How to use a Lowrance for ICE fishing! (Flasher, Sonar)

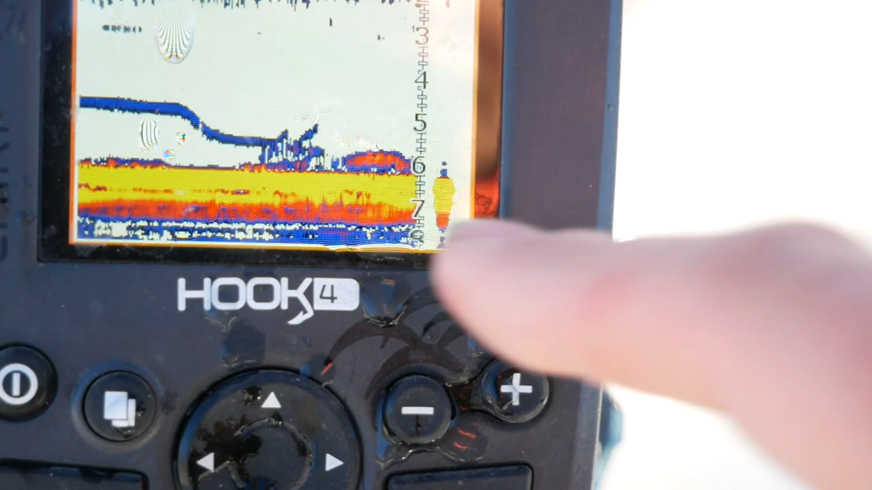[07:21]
And you can tell because there's a big red mark, and she'll probably get bit here really soon. Because that fish is all over her jig right now, just checking it out. He's not moving out of the screen, which means that he's looking at it.
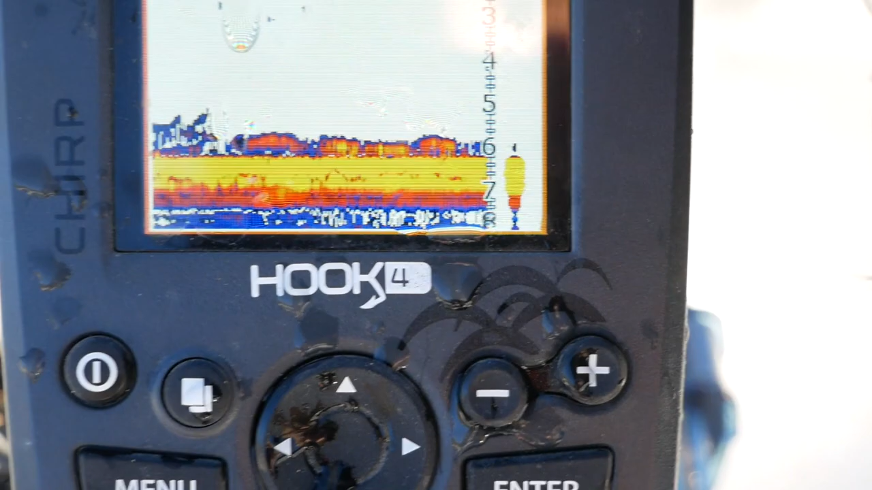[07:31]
And you can see all the activity up here on the flasher.
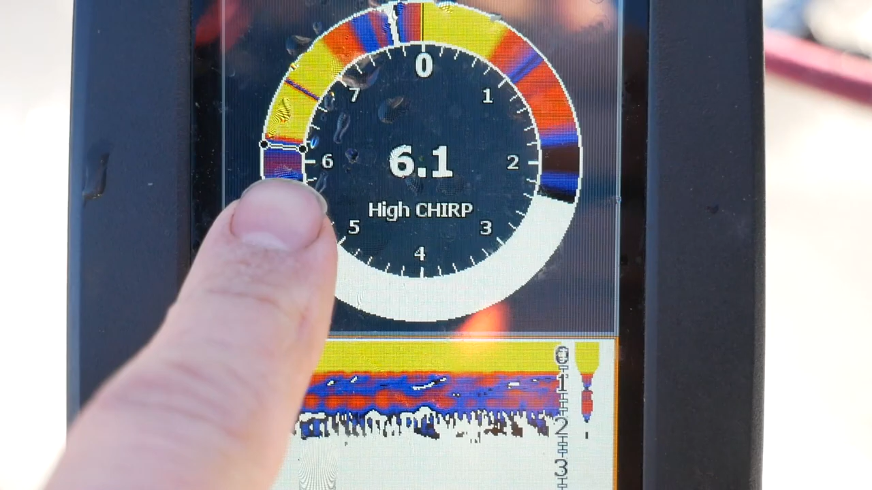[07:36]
That's her jig, and the red is the fish looking at it. And right now he's biting it. Got it. And there she goes.
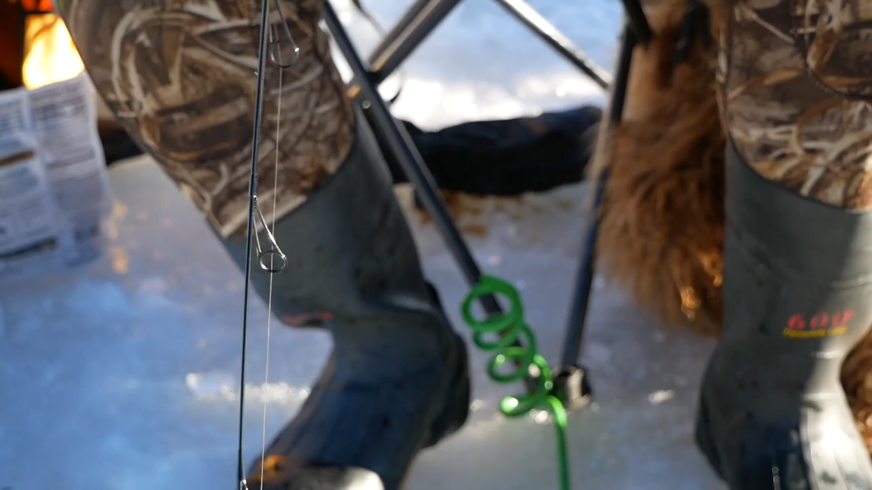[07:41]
And she just caught it. And he's coming up the hole. Oh, he just spit it.
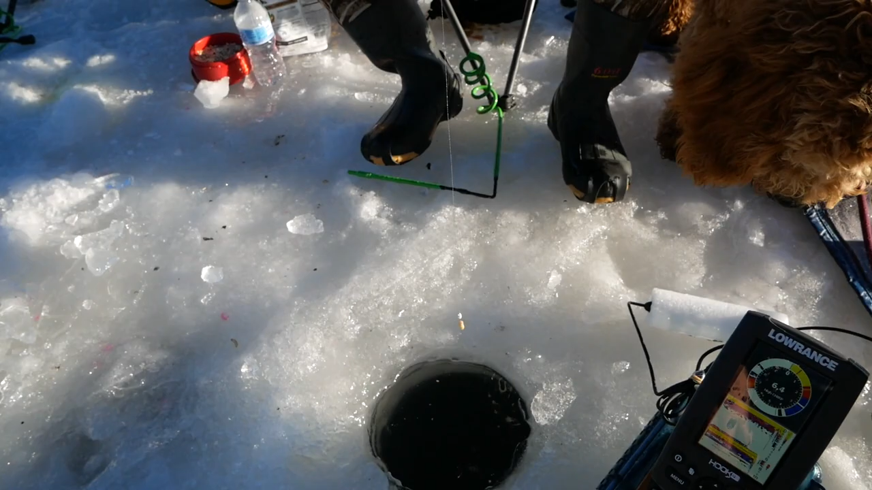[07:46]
Oh, he spit it. Okay. So that's how you use a flasher to see what's going on.
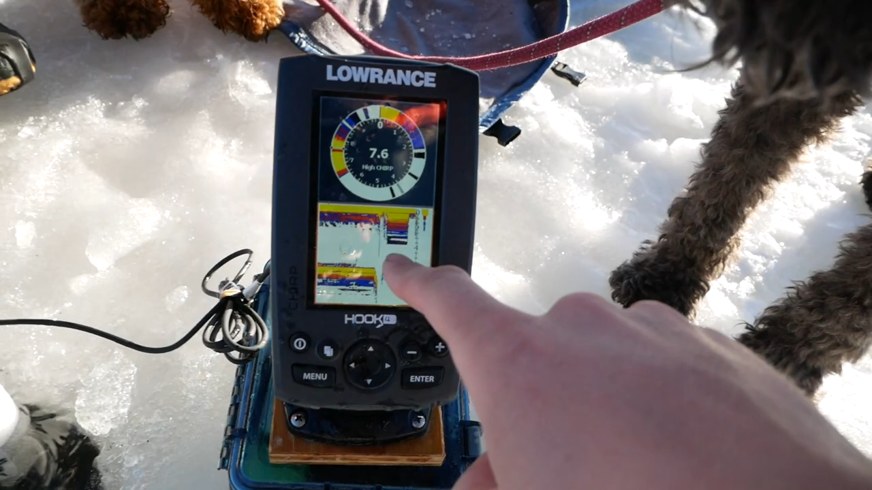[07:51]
You can see she pulled the transducer out here, and now she just dropped the transducer back in.